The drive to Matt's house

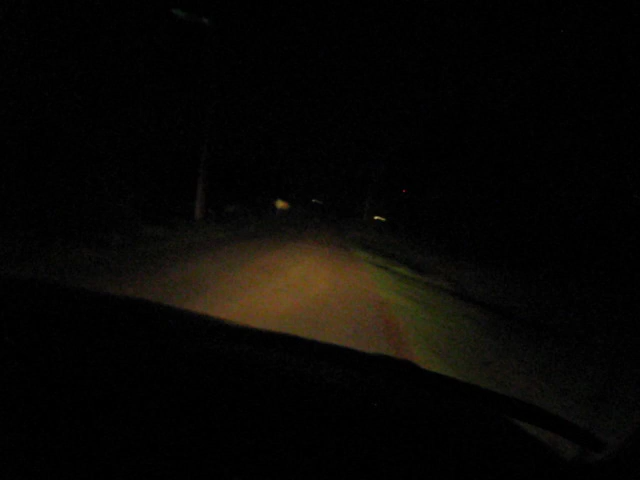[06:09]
And over there is it's the cow. Over there is Father Nature. The stupid cows.